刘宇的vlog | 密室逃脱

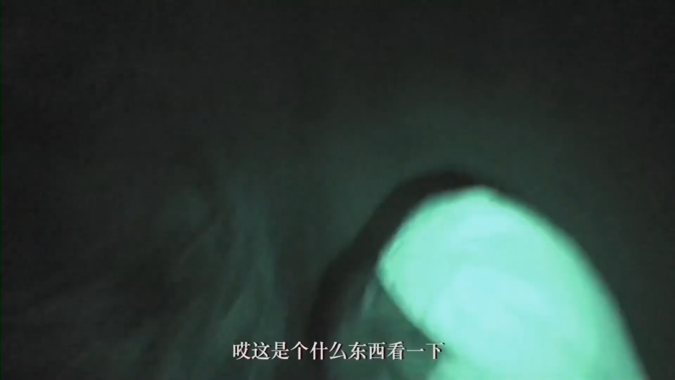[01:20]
这这是个什么东西看一下这个像像个东西这个什么东西来研究一下
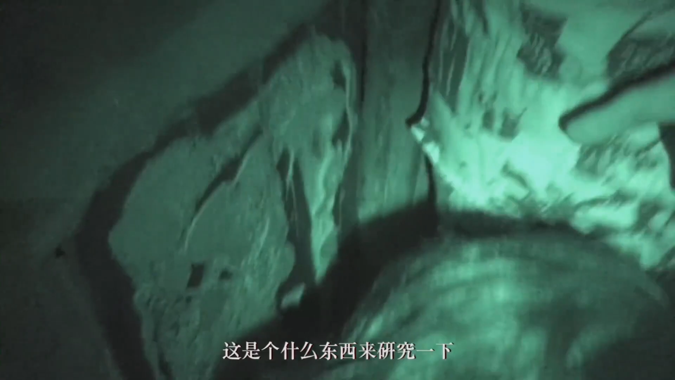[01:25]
进去吧这里不见梦